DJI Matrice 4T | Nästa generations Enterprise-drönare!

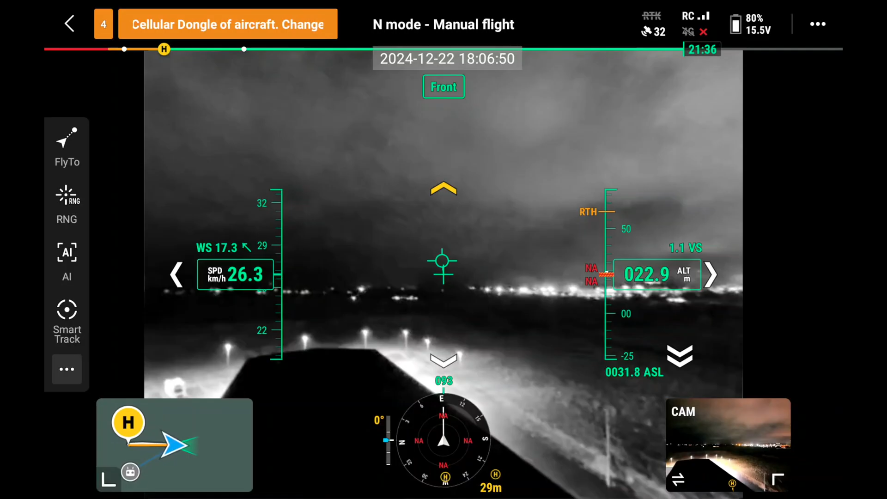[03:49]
än tidigare och bidrar även till att Return to Home kan fullföljas effektivt
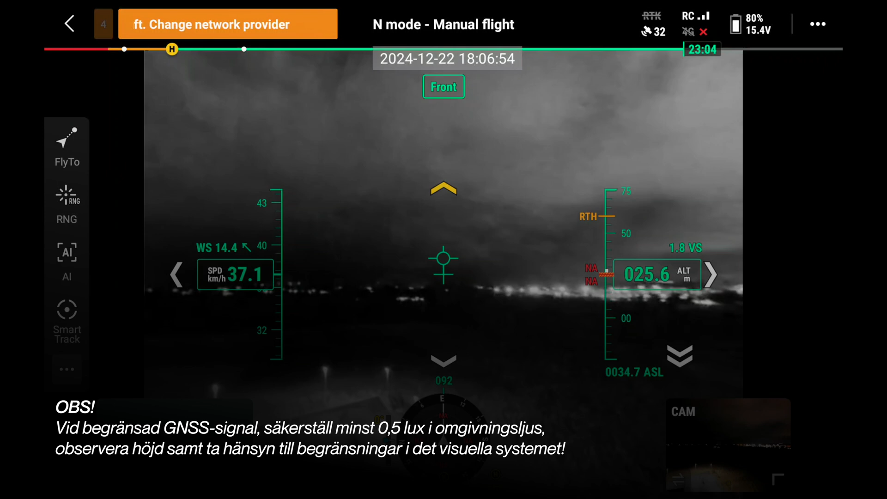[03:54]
utan att nödvändigtvis vara ansluten till GPS. Det gör att drönaren kan starta och lyfta snabbare samt navigera hem automatiskt även om GNSS-signalen skulle förloras.
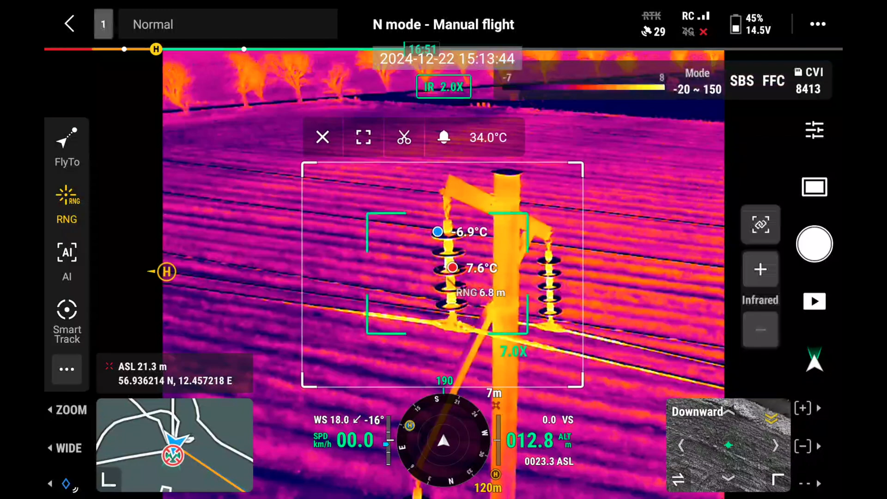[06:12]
kamera samt ytterligare ett hjälpmedel i form av en NIR eller Near Infrared-lampa.
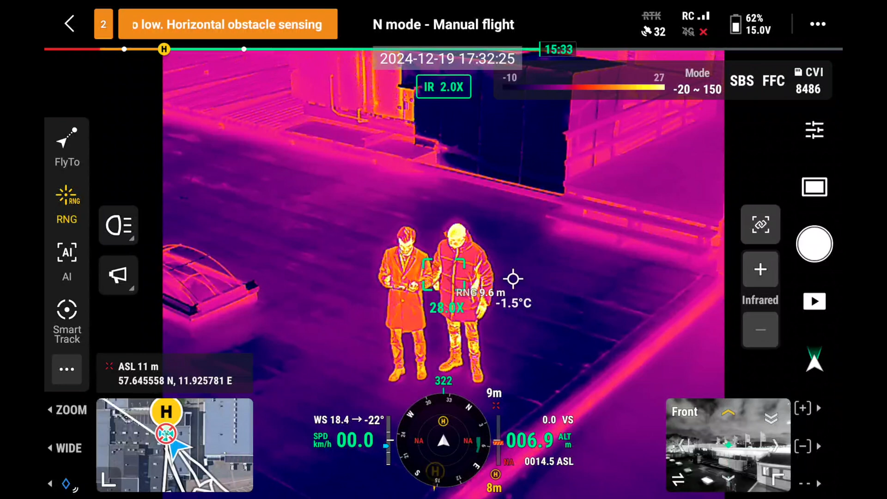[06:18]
On screen: spot -1.5°C
När vi jämför så ser vi att den termiska kameran är av mycket hög kvalitet och en klar uppgradering från både Mavic
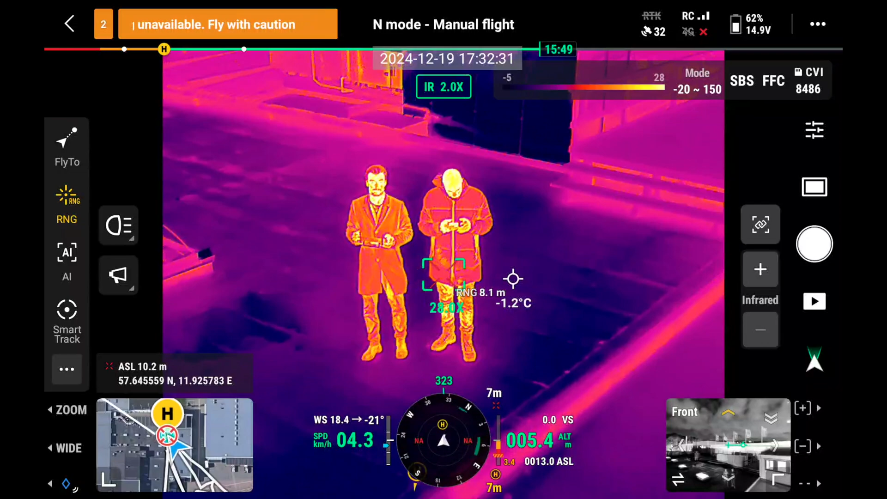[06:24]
3T och Matris 30T delvis för att vi liksom Zenmios
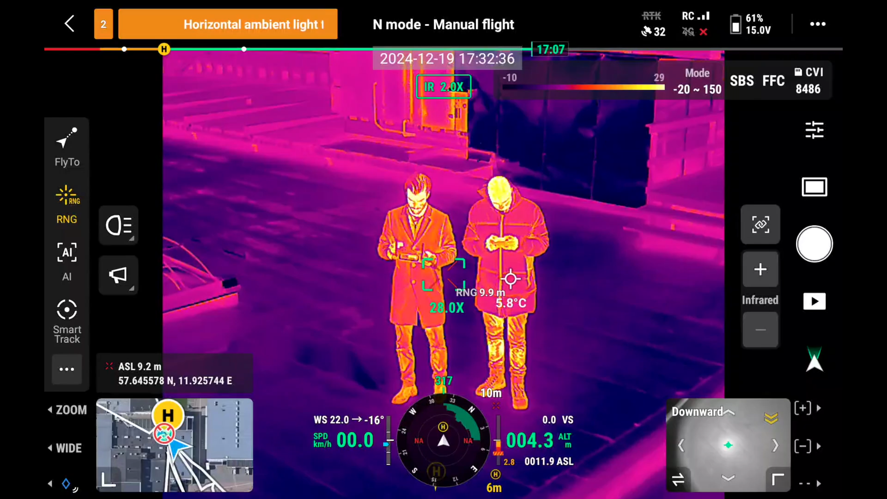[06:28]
On screen: spot 5.8°C
H30T också har fått
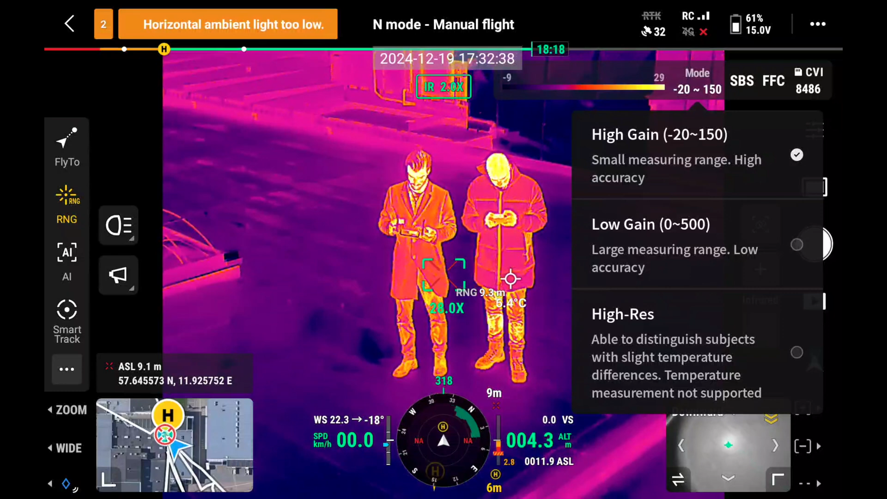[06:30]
ett särskilt högupplöst IR-läge utöver high-gain och low-gain för extra tydliga
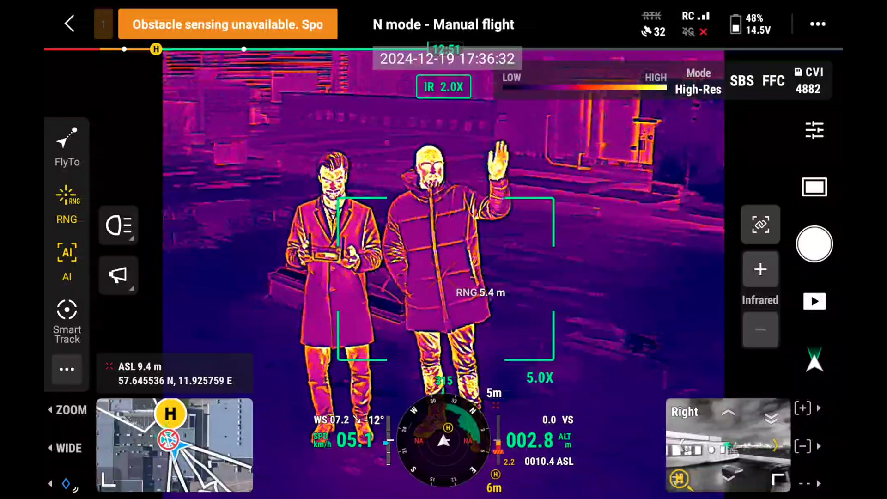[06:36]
och nyanserade termiska bilder mot då att du tappar möjligheten att mäta temperatur.